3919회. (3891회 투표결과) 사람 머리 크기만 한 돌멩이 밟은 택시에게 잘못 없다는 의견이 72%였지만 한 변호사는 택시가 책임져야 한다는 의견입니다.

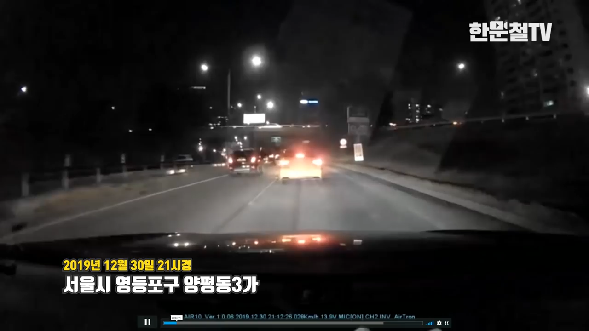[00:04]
블박차 속도가 빠르지 않습니다. 한 33 정도 되나요? 앞에 택시가 옆으로 1차로를 비키더니 속도 빠르지 않은데... 뭐야? 다시! 지금 속도가 얼마 안 돼요. 30이 아직 채 안 됩니다. 30이 안 됐는데 택시가 가다가 브레이크를 잡습니다. 그 앞에 차가 브레이크를 잡아서 그런 것 같네요. 가다가 뭐를, 뭐를, 뭐를... 이거, 이거, 이거, 이거. 이거 뭐예요?
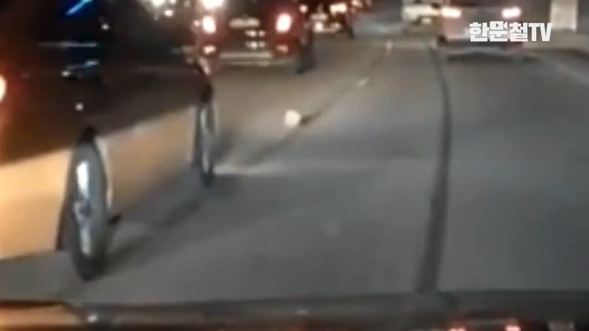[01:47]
한 5cm 정도 들어갔으면 됐을 텐데 그걸 톡! 마치 패스하듯이 축구할 때 쇼패스하듯이.